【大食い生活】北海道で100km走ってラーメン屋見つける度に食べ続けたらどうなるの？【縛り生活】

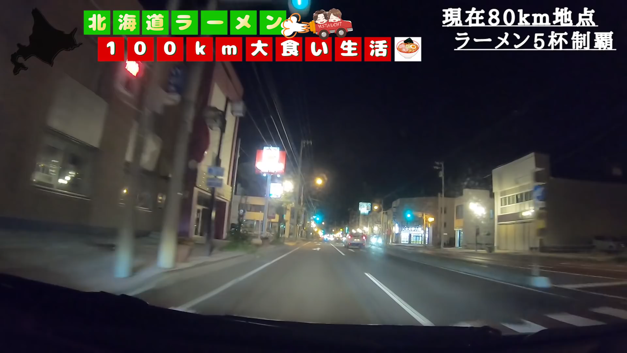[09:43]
札幌ドラッグストアがあるとか怖いぞ確かにね散髪とかあるぞこの両脇に散髪があるっていうのはさっきからではね当たり前のことだからあ、あ、あ、あ、そばやだあぶねーお前キョロキロすんねいやキョロキロしろ山岡だけは見るよ絶対雨やばいなーやばいね、急にどうしたつながらよあっえ、ちょっと待って
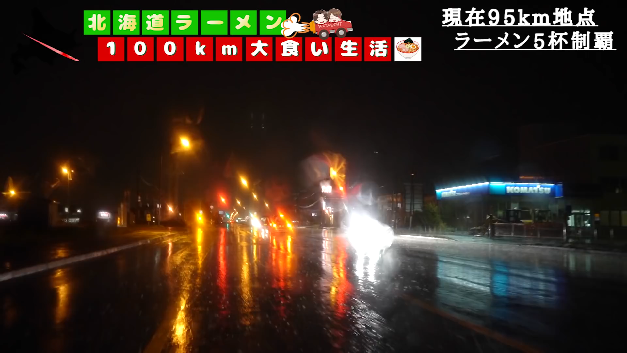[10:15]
いや、何にいや、右車線側におーい待ってあれラーメンの前こんなデカデカのあるもんいやーまぁ